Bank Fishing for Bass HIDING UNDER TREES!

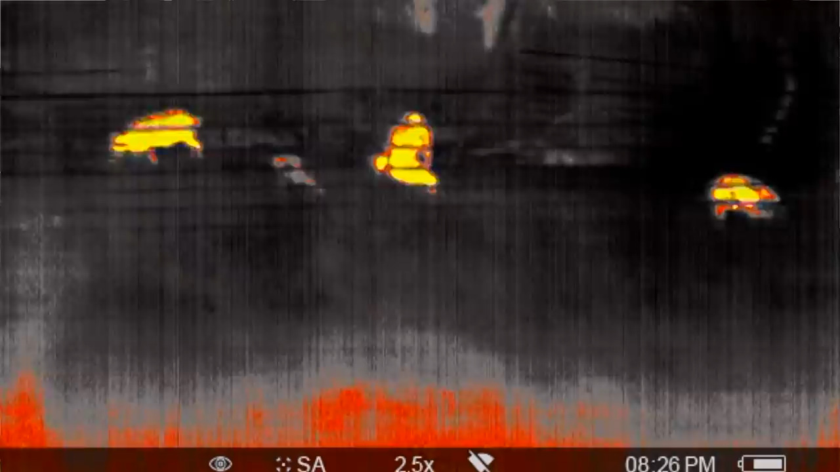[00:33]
I was I actually took it out last night again to
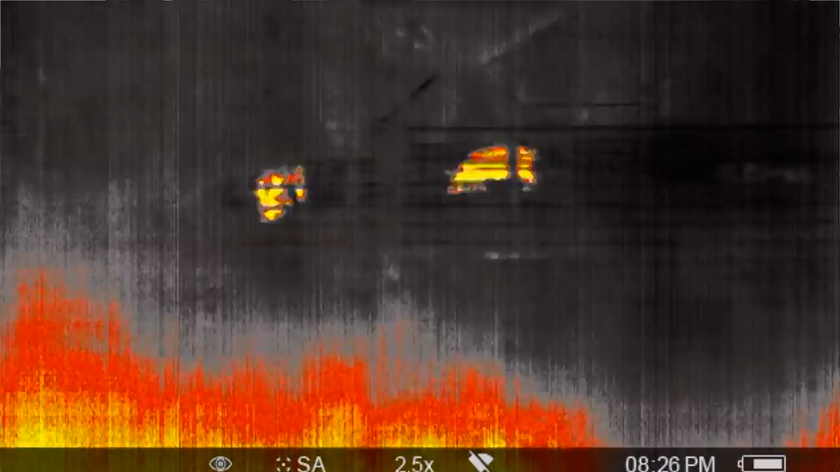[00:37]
go after some predators ended up running into some other hogs and